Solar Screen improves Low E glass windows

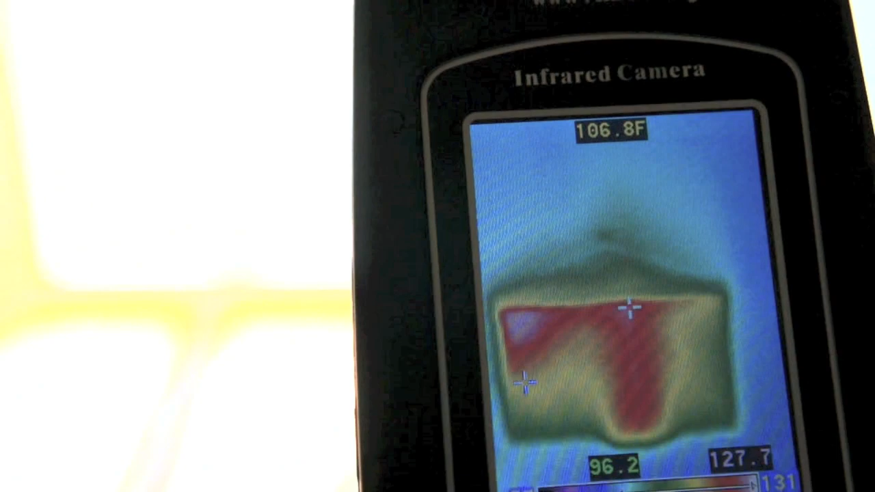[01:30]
As the paper heats, its radiant energy can be recorded using an infrared camera.
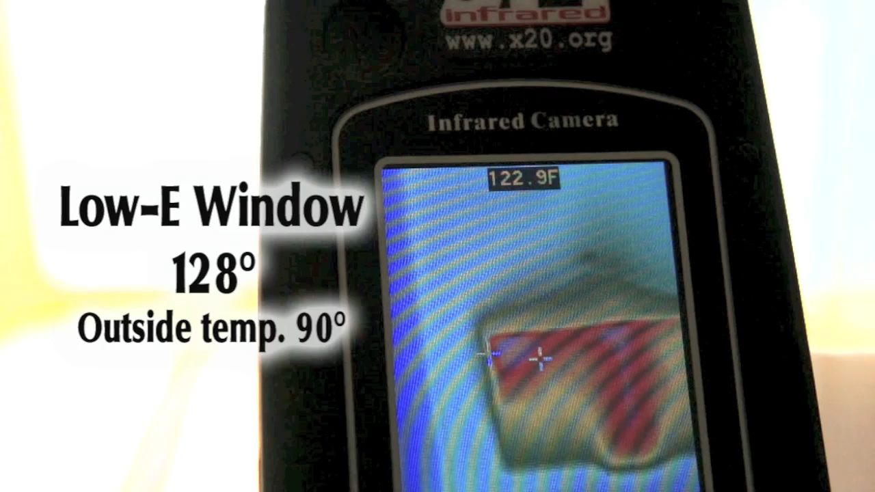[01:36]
On screen: spot 122.9°F
We note that the amount of heat produced by the incoming
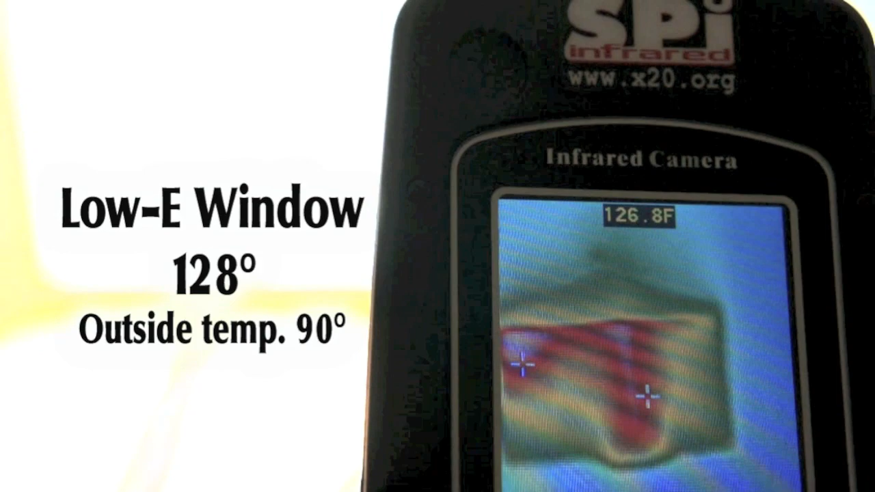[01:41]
On screen: spot 126.8°F
solar energy streaming through the efficient low E window is 128 degrees Fahrenheit at the hottest point.
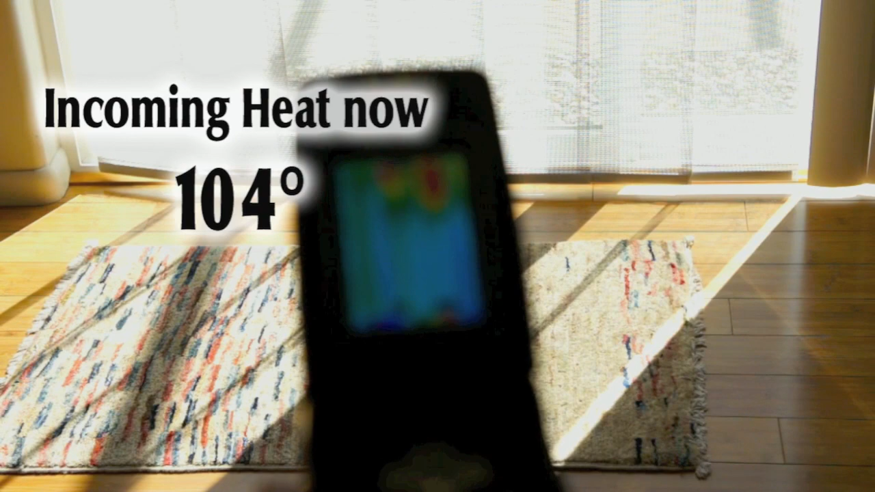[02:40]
by another 24 degrees. That is a 19%
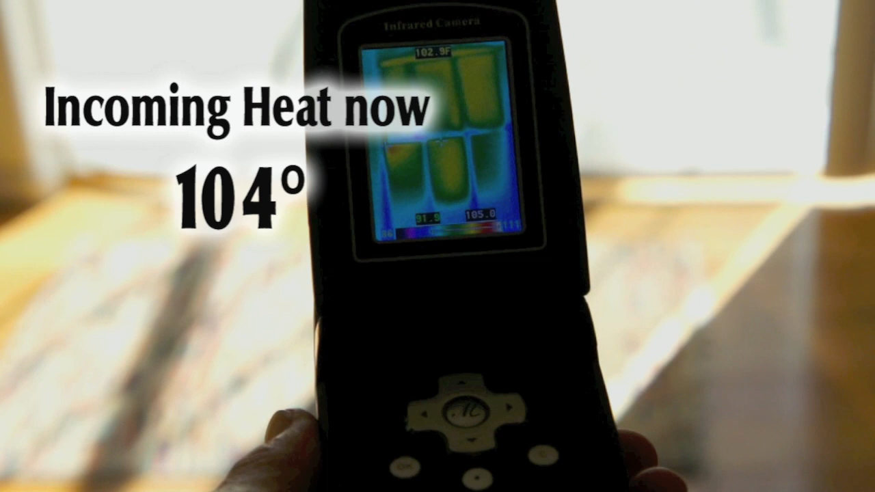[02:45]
increase in the performance of the low E glass.
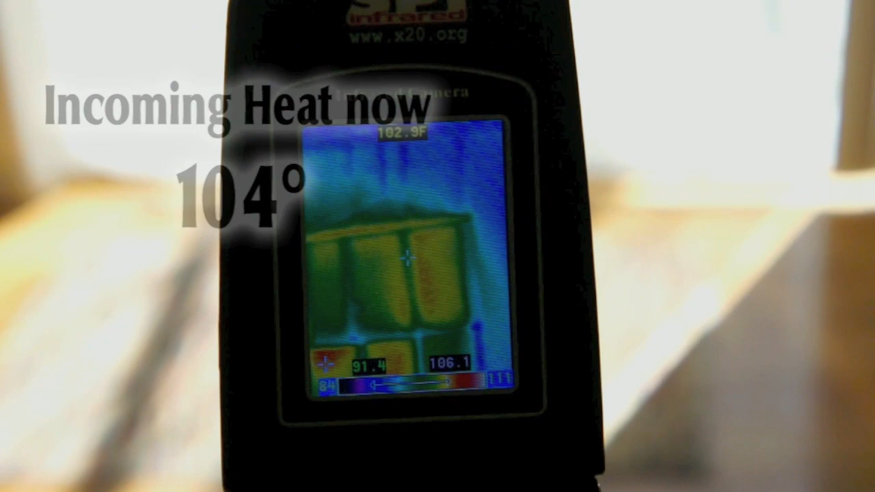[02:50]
Low E glass does offer increased comfort due to the reduction of solar transmission entering your home or office,